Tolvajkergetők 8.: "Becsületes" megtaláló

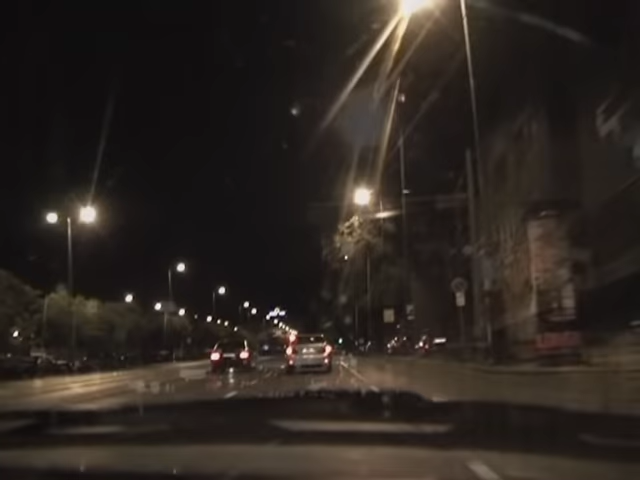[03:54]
kerületen keresztül vágva az Almási tér felé tartott, ahol majdnem utoli sértük.
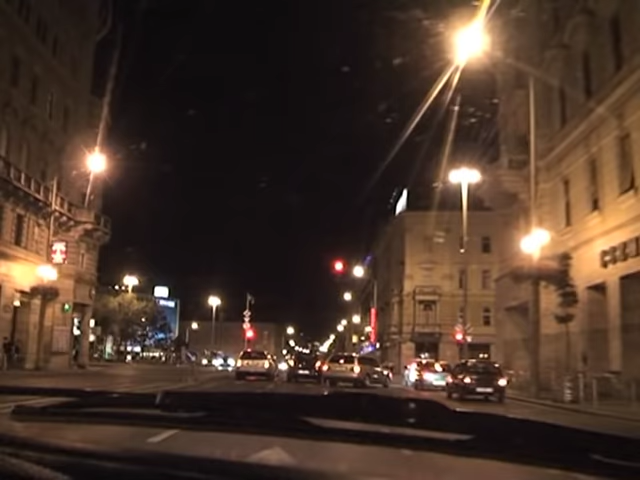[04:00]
A Blahánál már sejtettük, hogy a 8. kerület az úti célja. Végül itt ért véget a nyom, a Víg utca és a Bérkocsis utca sarkán.